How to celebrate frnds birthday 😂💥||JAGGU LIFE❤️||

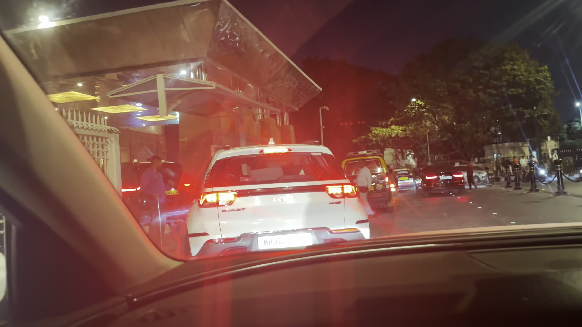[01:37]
और ये हम लोग अंदर जाते हुए चेकिंग पुकिंग सब चालू है,
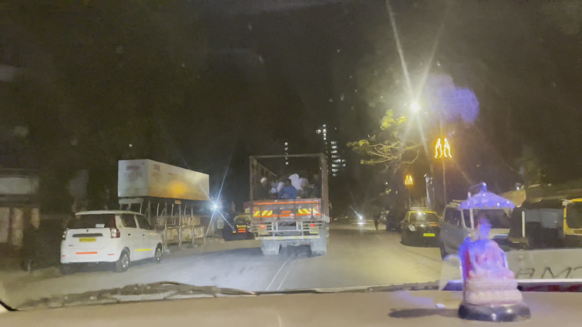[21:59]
पास ले गाड़ी पास ले गाड़ी पास।